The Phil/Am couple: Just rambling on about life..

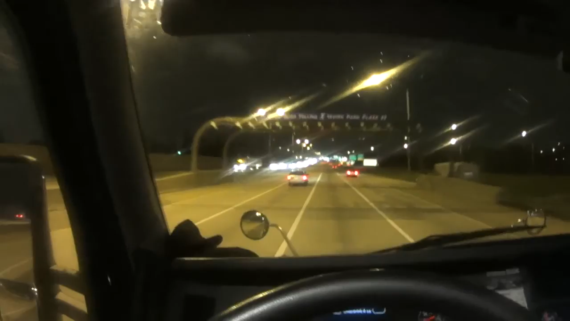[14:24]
Um, just paid the toll there automatically. Anyway, traffic's light right now. I don't know. Well, it's 9-19 in the evening. I've got to hustle today. I can't even stop for my customary 30-minute nap today. I've got to catch up to myself. So, the weather's pretty nice. A little sprinkle happening right now. You know, it's nice.